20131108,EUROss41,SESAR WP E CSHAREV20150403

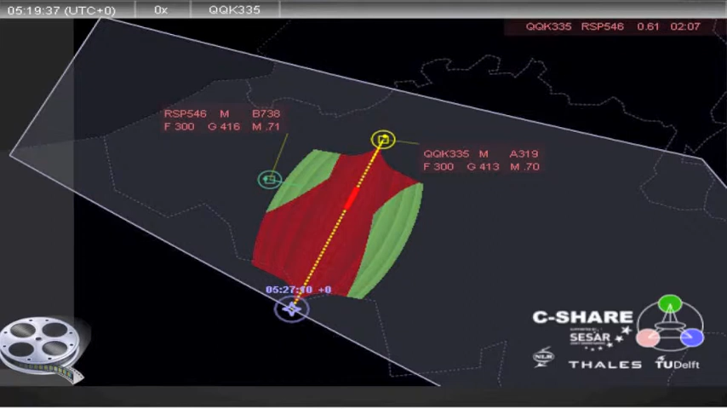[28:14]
And all those points, they have times allocated to them. We don't look at altitude. We only look at the two dimensions of this particular en route flight. What you see here, for instance, so before the movie starts,
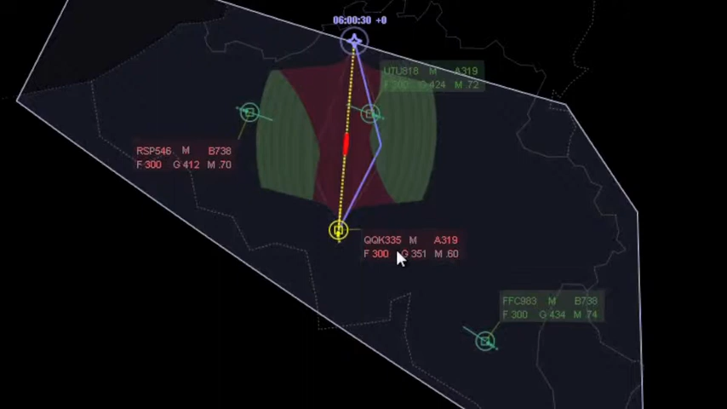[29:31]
Okay, so I'll explain from here how the movie what it works. So we see the same sector. The automation has found out, typically as what is also happening now, that two aircraft, they will have a particular conflict. All the other aircraft were deconflicted, so for some particular reason we have a conflict here, so the operator needs to resolve it.
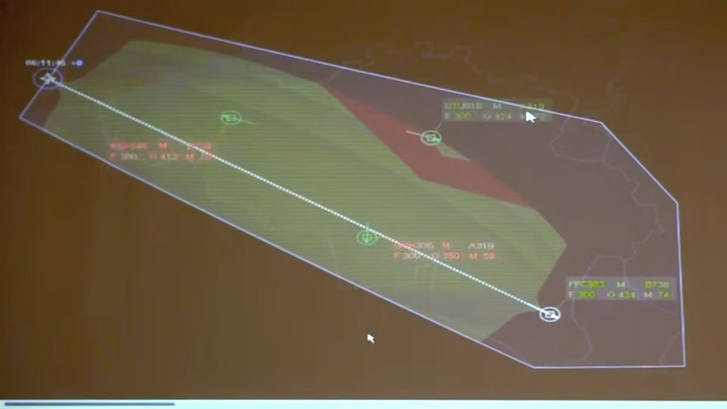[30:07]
then basically what happens is that the operator can look at all the other aircraft and their travel spaces. And in this case, it can see that indeed we have a red zone, which is over here, so that those two aircraft will have a problem. So I will go back to this part. Yeah. So here we see the travel space, the restricted and the safe field travel for this particular aircraft, which has to leave the sector over here. And it has a problem with that aircraft. And now the air traffic controller is manually resolving this conflict.
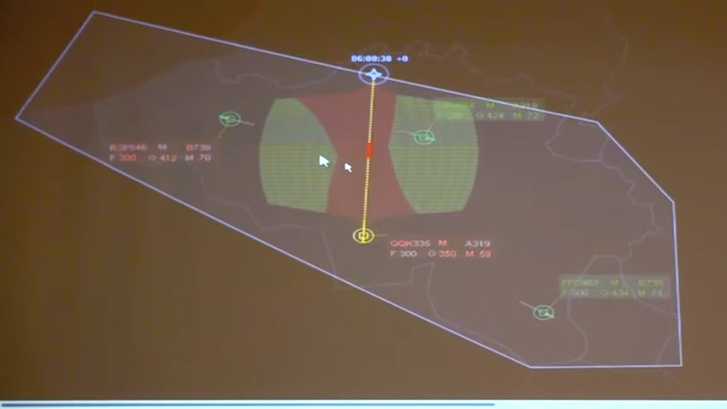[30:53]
That's something that our system allows the operator to do. Later on, I will show you how this goes automatically. You will see that it will be exactly the same. So we have exactly the same interface for the full automation as well as the full manual control. What the operator will do is that, and that's what he does now. So he clicks into the safe field travel. Then a new waypoint is being created. It means that the aircraft has to fly a little faster in this direction, has to fly a little faster in that direction. That's something that we could see in the safe field travel. You immediately see also the safe fields of travel from flying from this waypoint, from the current position to there, and from this waypoint to there.
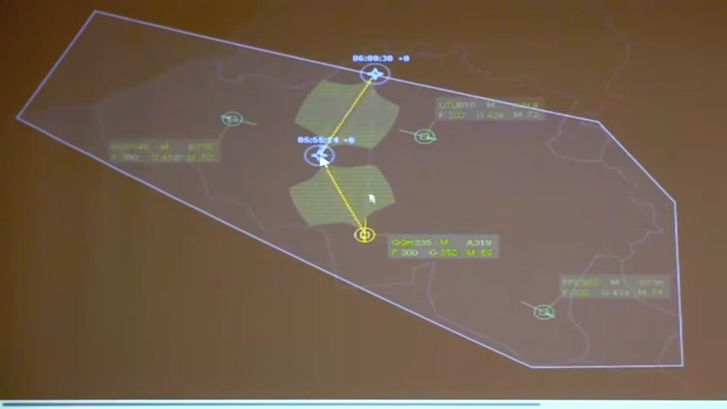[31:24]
So we can see that it's completely conflict-free. That's something that we could already see in the previous, shot. And the controller simply tells the pilot to go in this particular direction.
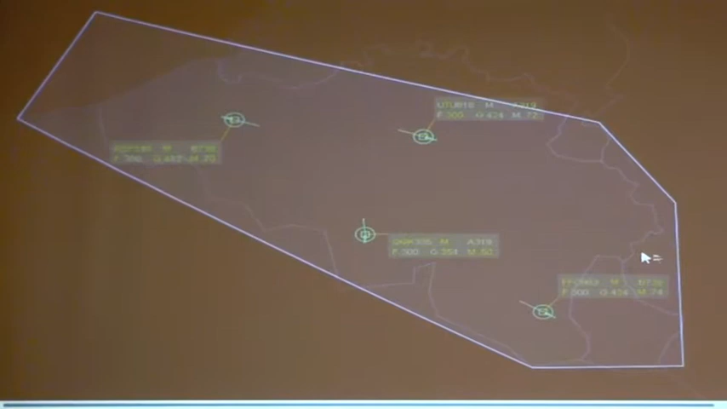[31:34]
So it's a little simplified, perhaps a lot simplified.
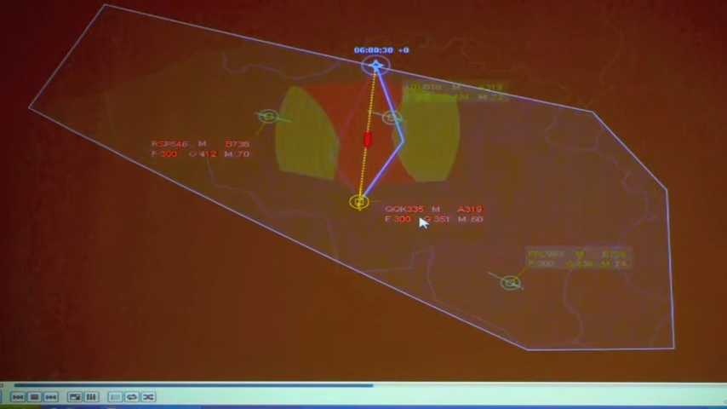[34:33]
This is a simple conflict, but when you have more multiple aircraft, there will be also many more solutions possible. So in C# we chose that the automation will always give three possible solutions to the operator. That's also something I believe that you can see here. So those are the three, and the operator can switch between them. And it chooses one particular solution.
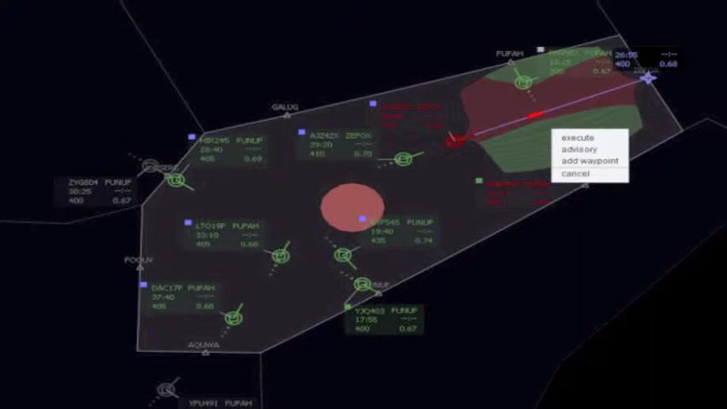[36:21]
Because the human is involved together with the automation in monitoring this particular part of the en route traffic. When something happens, the automation can resolve the conflict and the operator can say, yes, indeed, I like this conflict resolution, do it.